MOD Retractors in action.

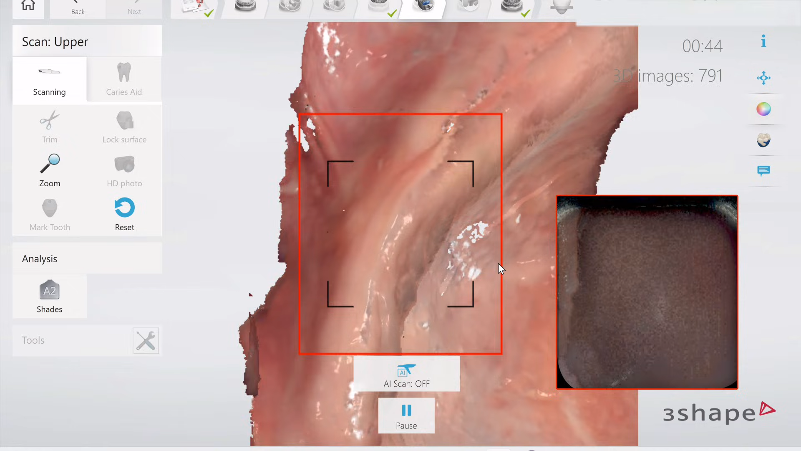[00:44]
and this is going to allow us to see the muscle attachment to the ridge if we're designing on this mucostatic scan. Something that I think is really important to note is that if you are designing on a intraoral scan,
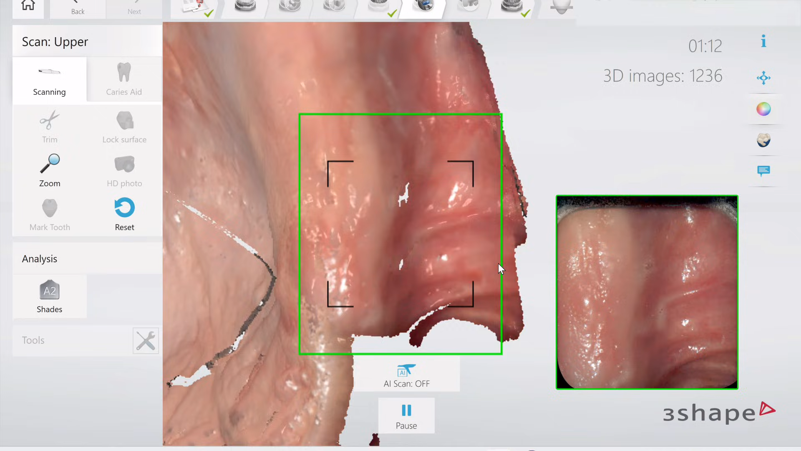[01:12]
They push the buccal fat pad out of the way, and you're going to see our buccal frenums are going to be stretched from the buccinator muscle there. And we're going to go all the way up into the anterior zone, which is kind of a tricky spot, and we're going to get that extended as well.
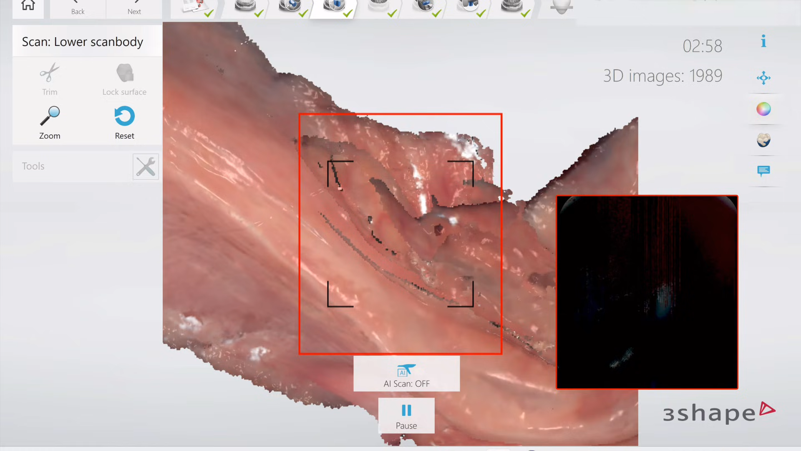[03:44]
So we're able to go and recapitulate back down that ridge and look at this scan. This is insane how much detail we've been able to capture in such a short amount of time.